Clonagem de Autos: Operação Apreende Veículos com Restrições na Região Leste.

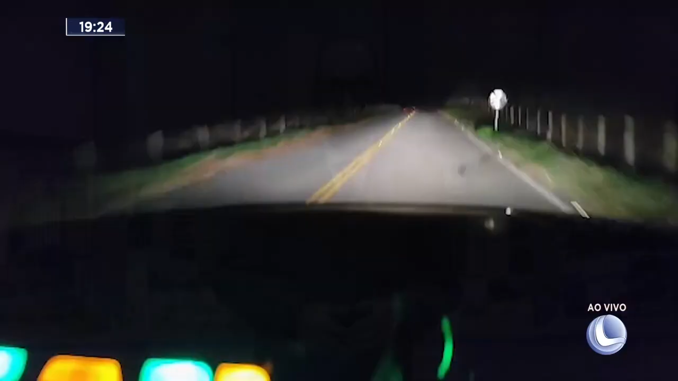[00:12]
Dentro da viatura, os policiais militares rodoviários acompanhavam o fugitivo em uma motocicleta.